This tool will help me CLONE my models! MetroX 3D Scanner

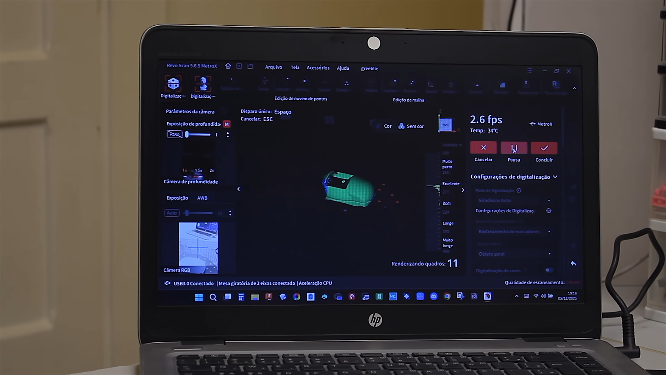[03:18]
projects but as you can see it was missing the middle part since it was in a different color.
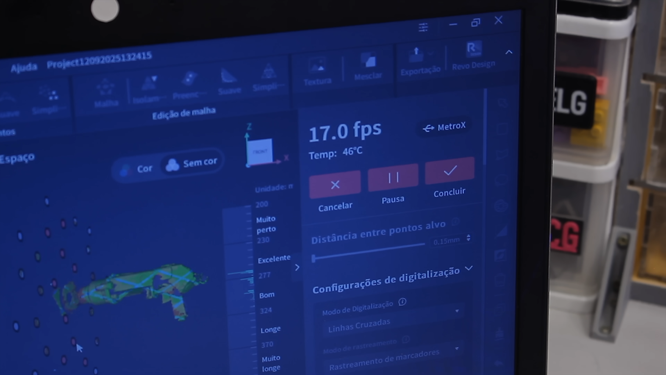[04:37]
array meaning mostly black or white to work as far as I understand.